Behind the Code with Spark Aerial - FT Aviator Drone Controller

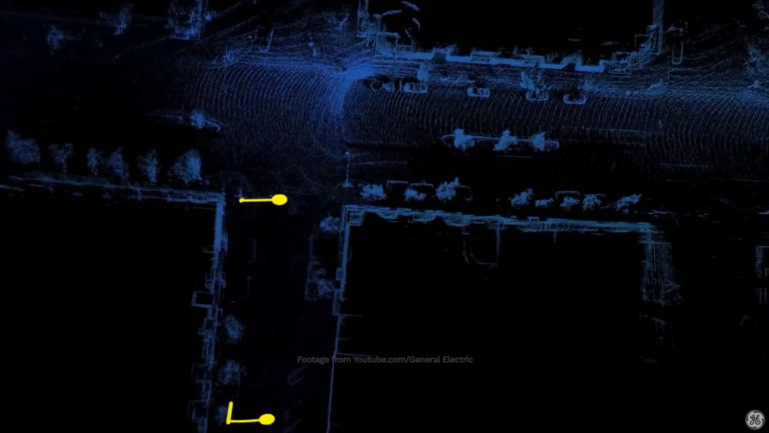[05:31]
So we didn't use it to actually interface with the flight controller. We used it just to get really, really good maps and models.
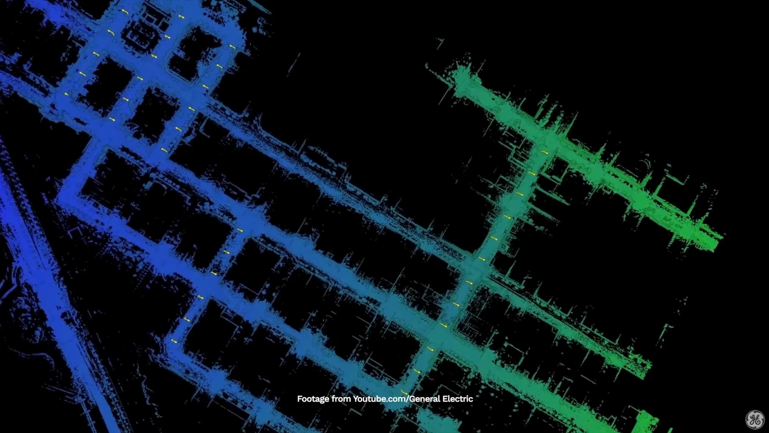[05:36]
We actually worked with the city planner in San Diego to build a full high resolution laser map of downtown San Diego.